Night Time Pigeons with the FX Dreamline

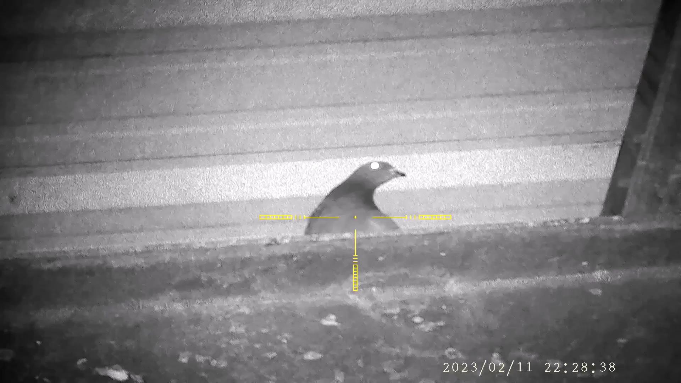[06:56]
this guy's like what are you doing i'm looking for you buddy
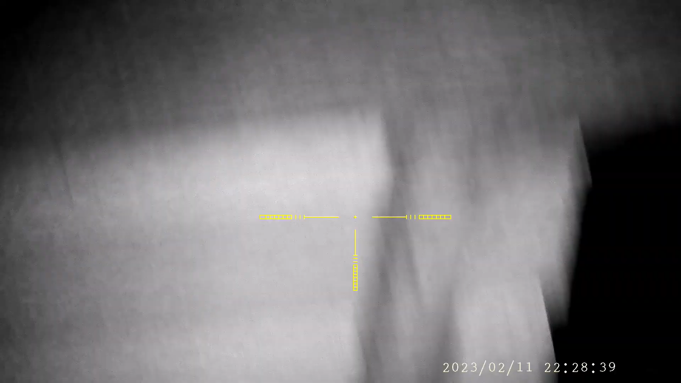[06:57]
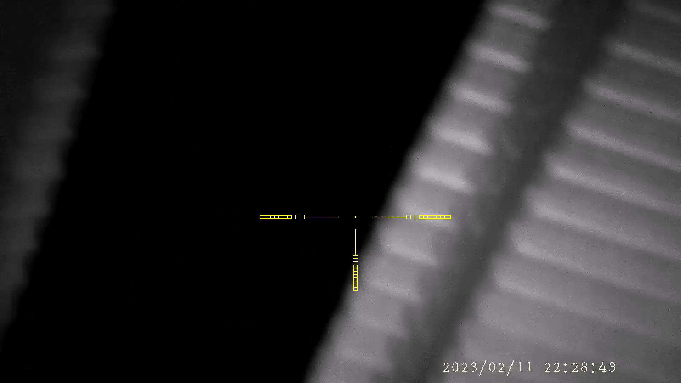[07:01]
now somehow that must have missed because that's him
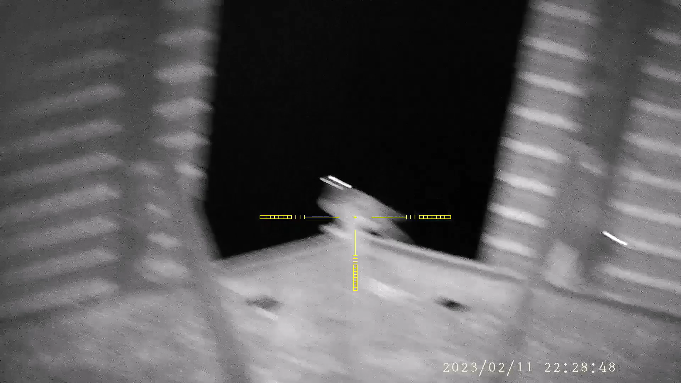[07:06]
i don't know how i missed but that's him well second shot did not miss
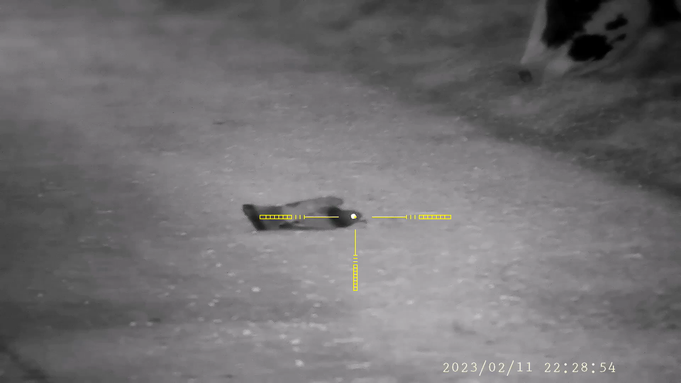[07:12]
and there you see the blood come out of his beak
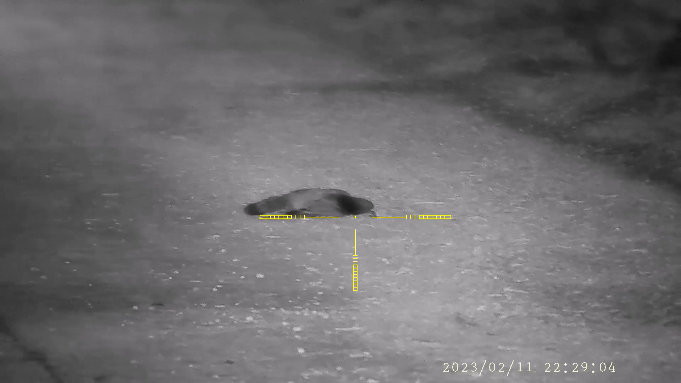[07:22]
just amazed at this part things i don't think it's going to pick up and it picks up
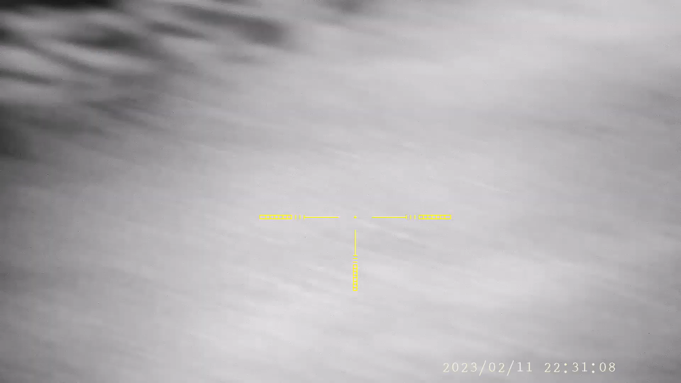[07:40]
yep got that guy as well
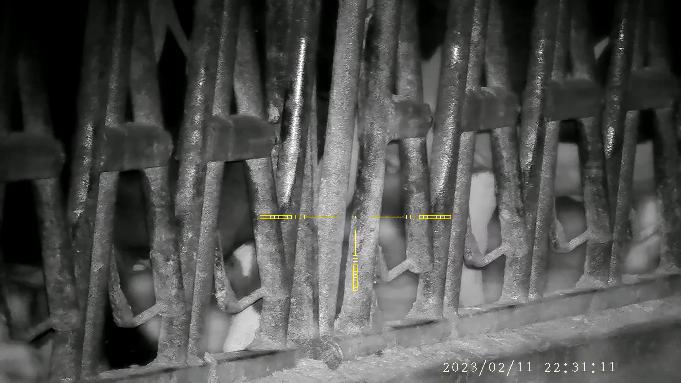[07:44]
but that was my second follow-up you see him all the way in there with the ladies
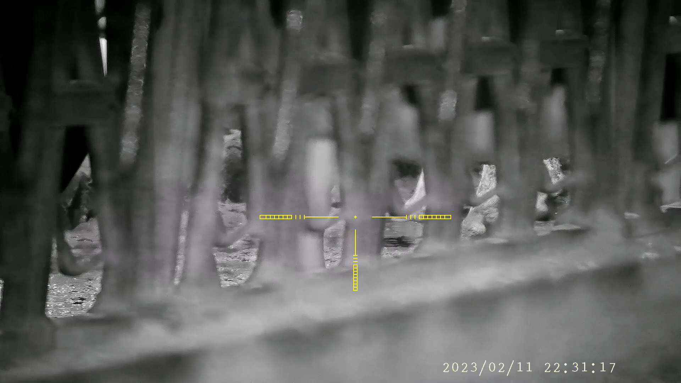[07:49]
he's a waddling around there he's on the right
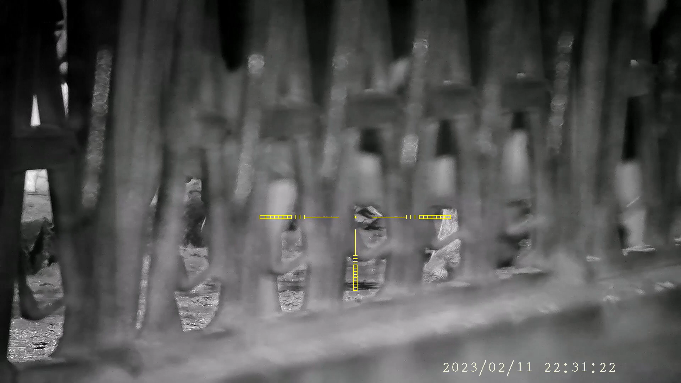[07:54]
trying to jump up with the ladies so i had to go down there and take another shot on him
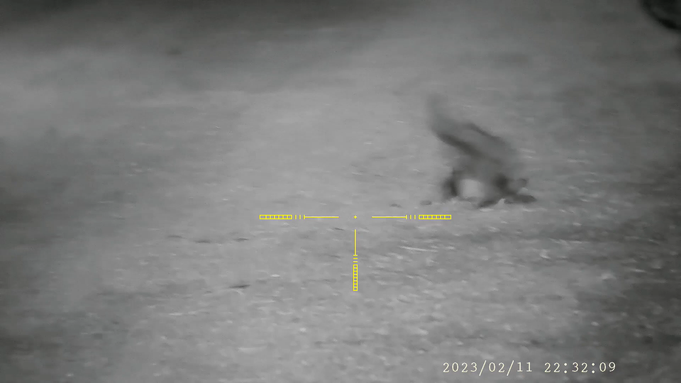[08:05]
that was a good shot looks like it's a neck shot again i don't think it was a head shot but
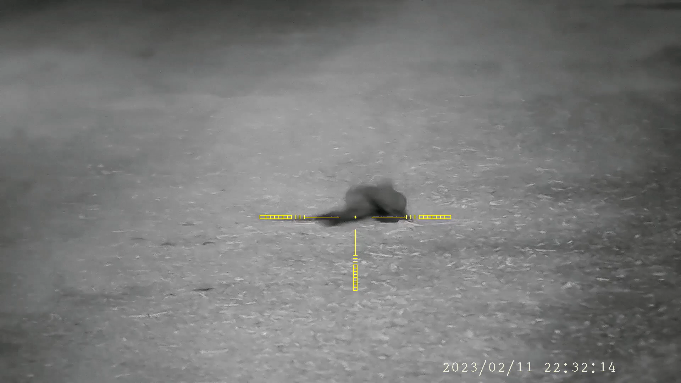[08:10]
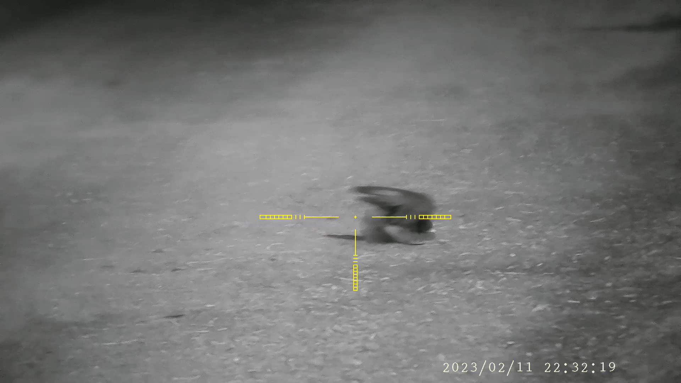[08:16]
he's falling head over heels you know it was a
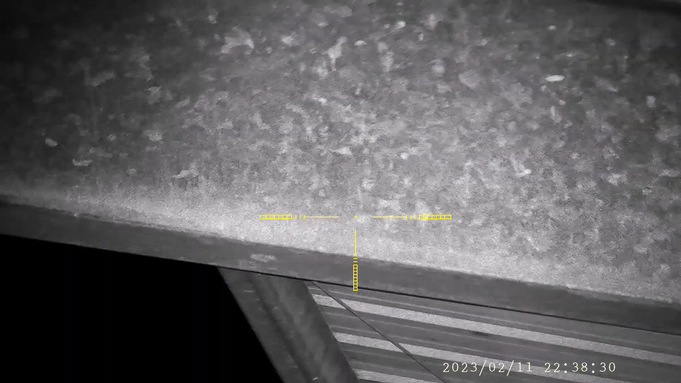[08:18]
few days before valentine's so he might have been doing a special dance
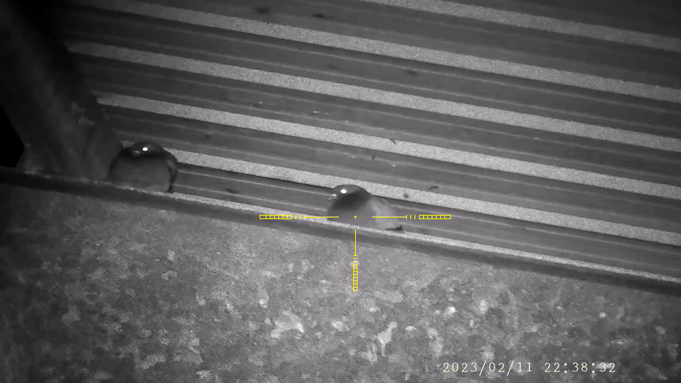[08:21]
he just dropped right out bam
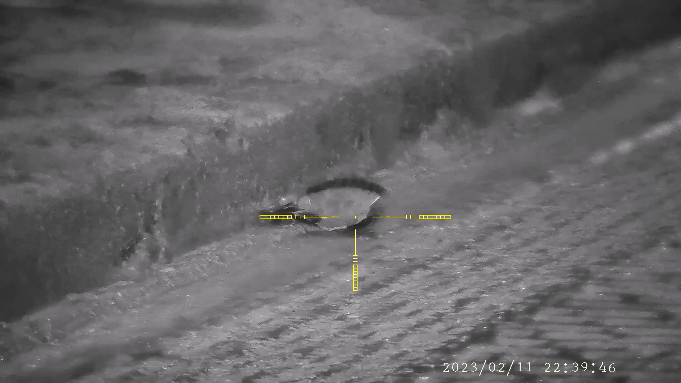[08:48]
so i do a follow-up on him just because i'm not quite sure if i got him real well you see his head be popping around and then i take this shot yeah that's the end of him
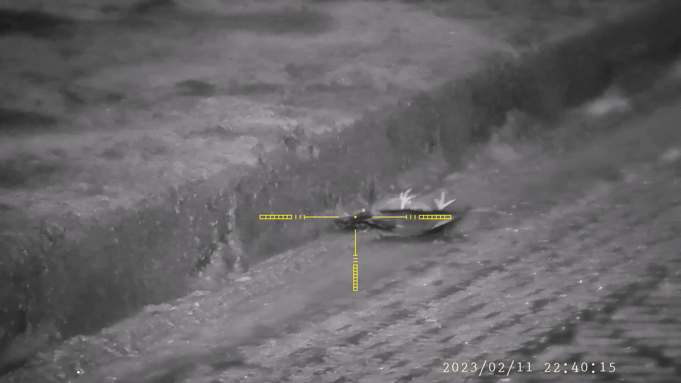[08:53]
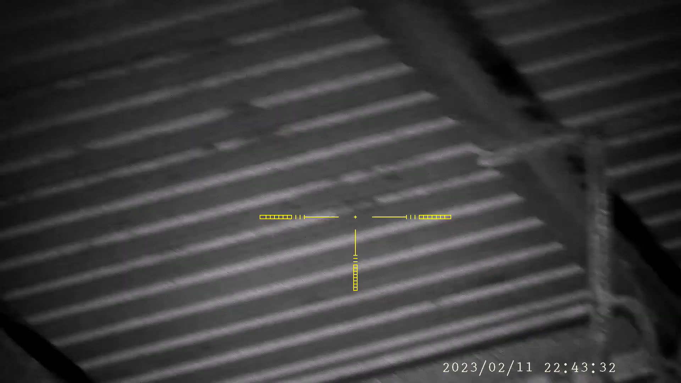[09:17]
he's sitting in the corner can you see me yes he can see you
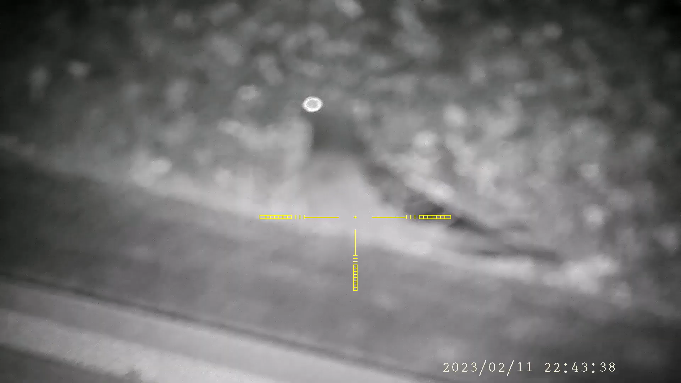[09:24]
he landed believe it or not i
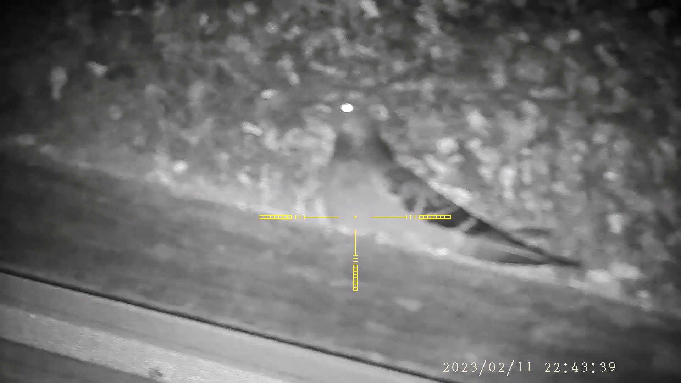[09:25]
thought it was a good shot now he's like about 15 yards away
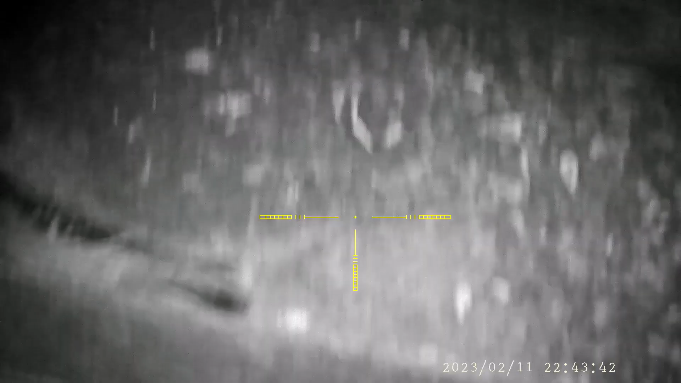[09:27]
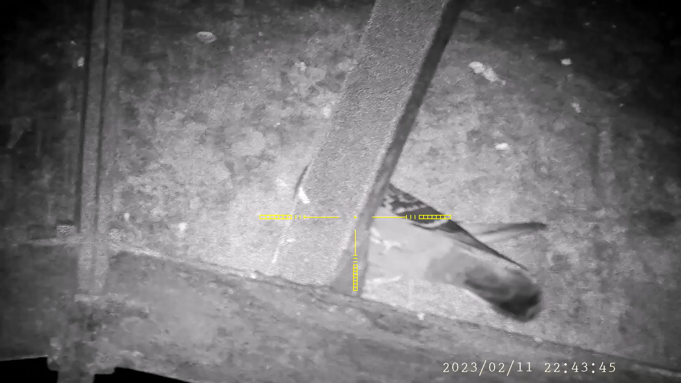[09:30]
but now watch this you know i'm thinking did i miss this guy did i miss this guy and then lo and behold i'm like what the heck that's blood so
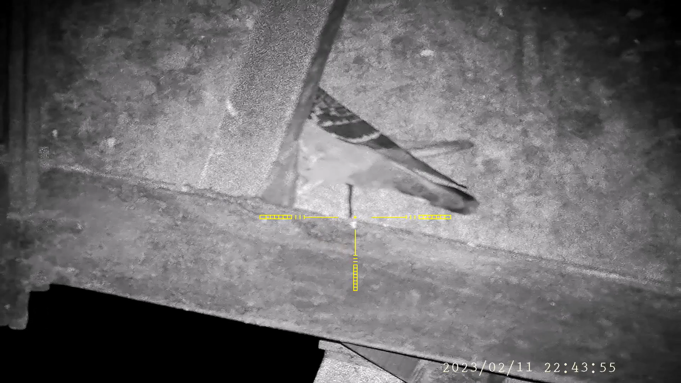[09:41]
he's obviously bleeding on the other side of his wing and uh he's not
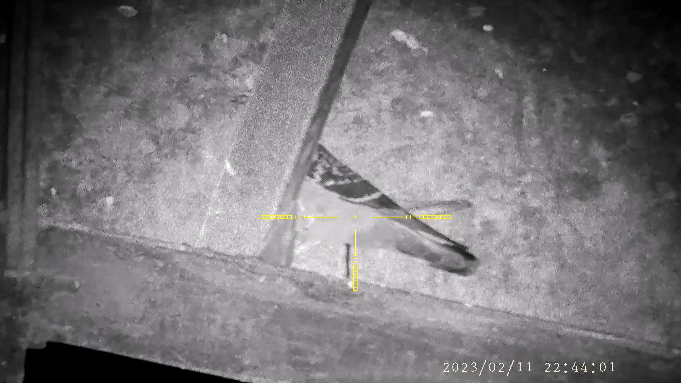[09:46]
long for his days here on earth so went ahead and shot again and he went up there